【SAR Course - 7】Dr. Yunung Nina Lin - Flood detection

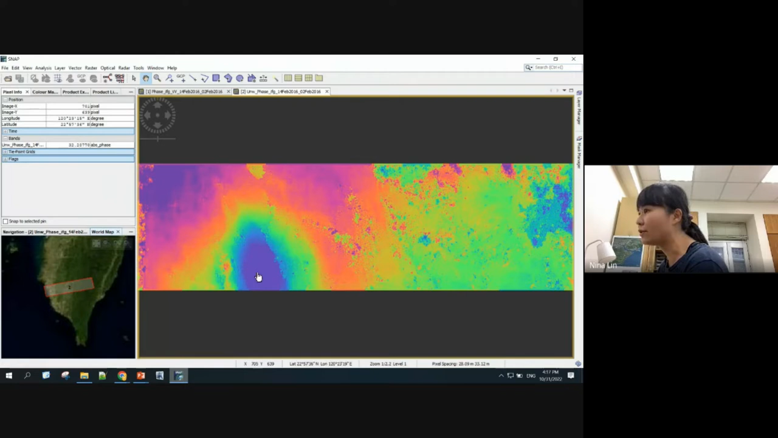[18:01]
So if I continue with the practice in SNAP, which is that you go to radar, okay, so I'm in 11.5, okay, slide 11.5, radar, interferometric, okay, products, phase to displacement. So let's just do this, okay? So the input, you need to use the UNWIFG, okay?
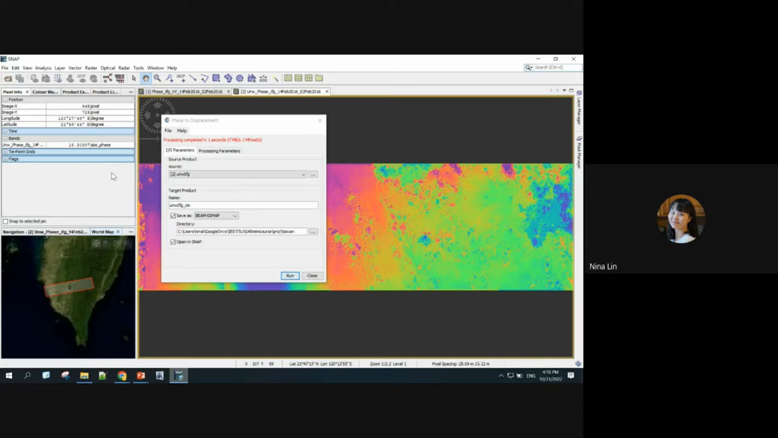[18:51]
You don't need to do anything here. So let's try run. All right, so let's go back to product. Now I have my UNW-IFG in CM. Okay, and now let's go back to and check the pixel value.
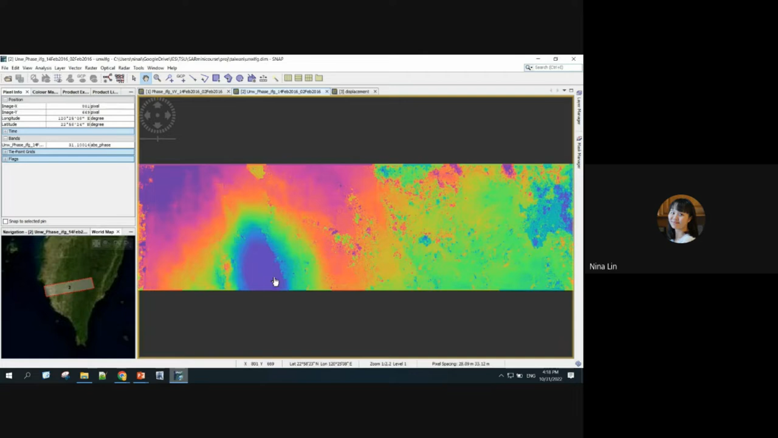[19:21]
to be positive value in your face, okay, positive value in the center has been turned into negative value, okay?
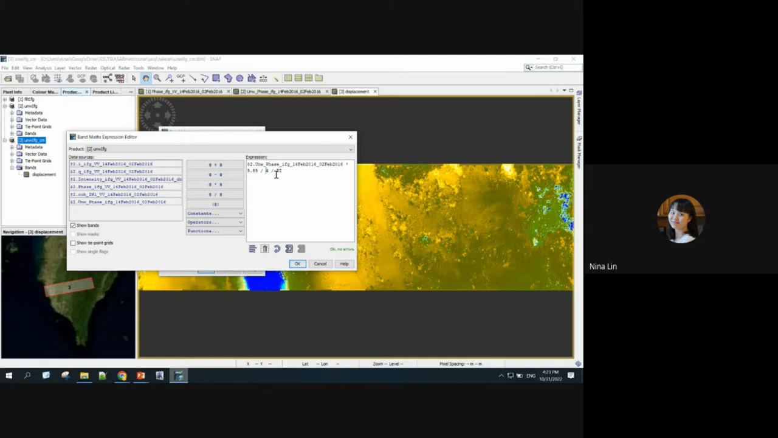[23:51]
You multiply with the wavelength of the radar and divide by 2 pi, the 2 pi radians, and divide by another 2, factor of 2, representing the two-way travel time. Okay, you hit OK. All right?
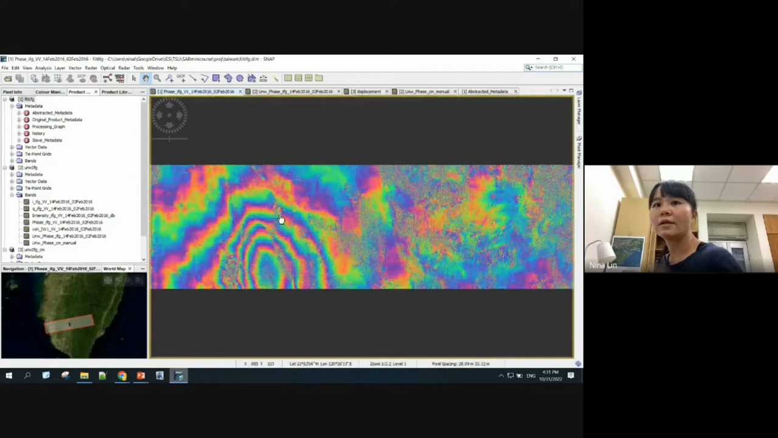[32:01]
So this is the data, okay, if you still remember, before unwrapping. And let's look at the pixel value. You will see that's all, the value is always between 2π and pi, okay, like that. All right, if you see the value on the bands, it's always negative pi to pi and negative pi to pi, okay, which means it's negative 3.14 to positive 3.14, okay. So when you pass one fringe, you pass to another cycle.
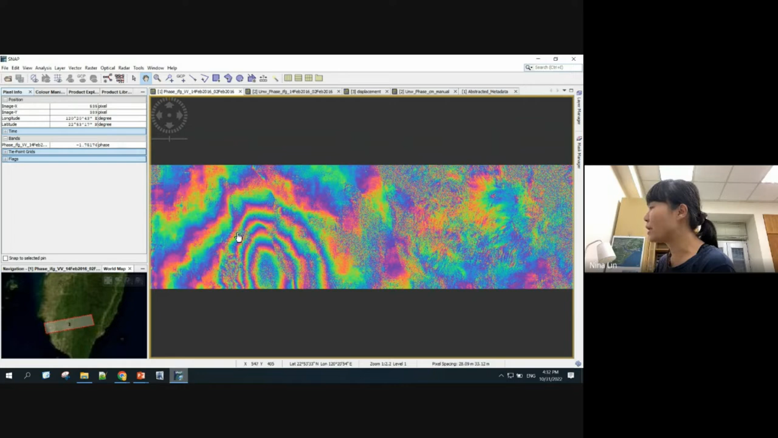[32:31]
So if I quickly draw, Monza, are you seeing a whiteboard now?
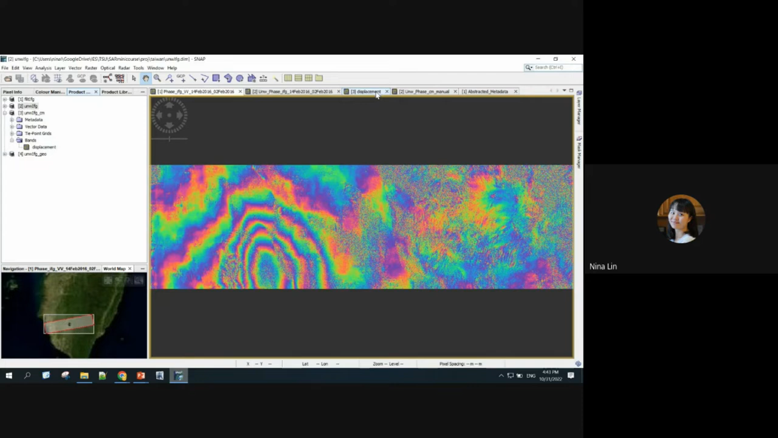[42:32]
So remember, this is the one that we manually convert from face to displacement using the correct sign I know, okay?
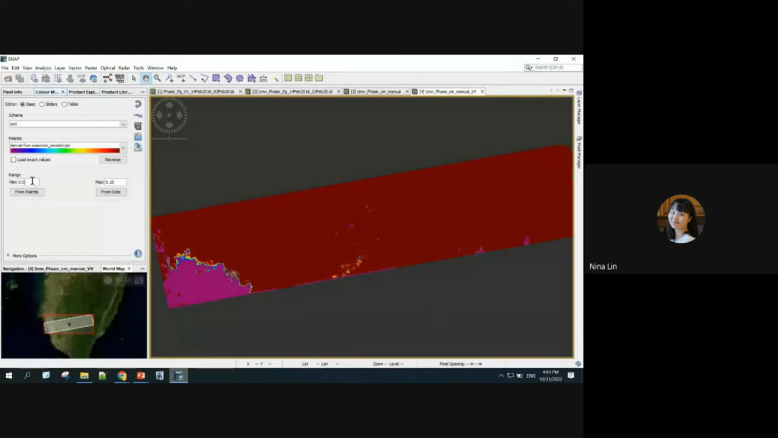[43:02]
And then let me change the color. This one.
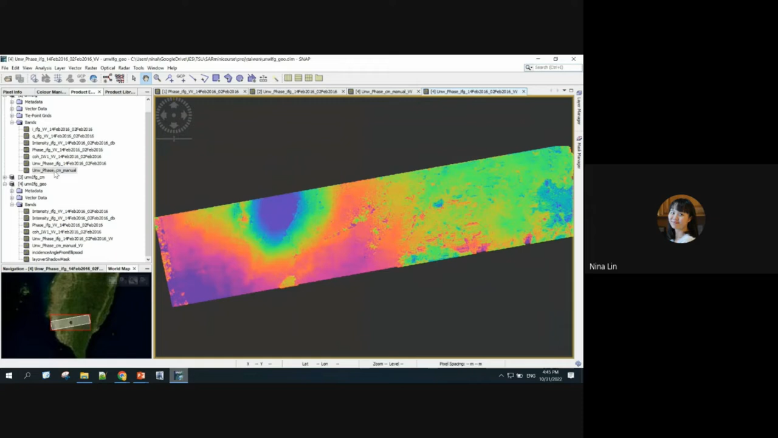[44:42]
But the one without geocoding is in the radar coordinate system. Oh, gosh. Okay, so therefore the long lat information you're seeing here is just approximate. They calculate approximate from the metadata embedded in the data,
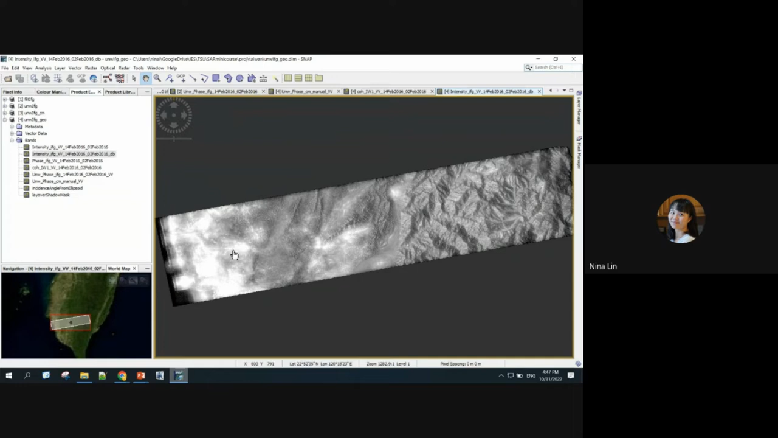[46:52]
Okay? So we can pull out the intensity. Okay, this figure looks odd, but these are the bright pixels from the cities. Okay. So in this particular case, okay, for the earthquake that happened in southern Taiwan, fortunately,
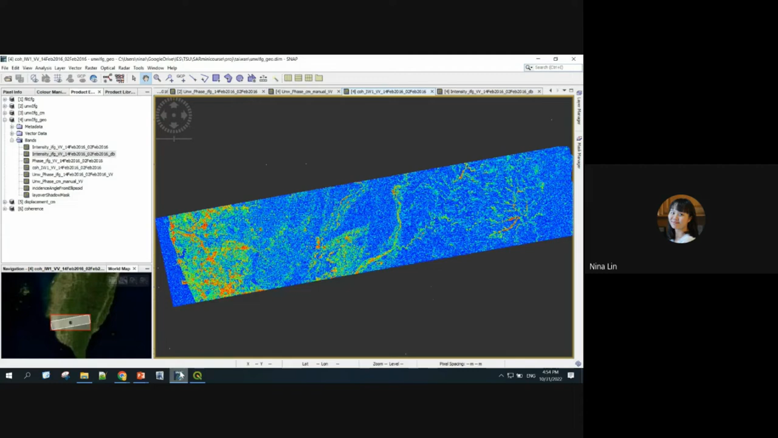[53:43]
And let's come back to what we have just now in the one, okay, the unwrapped plate, the displacement in centimeter.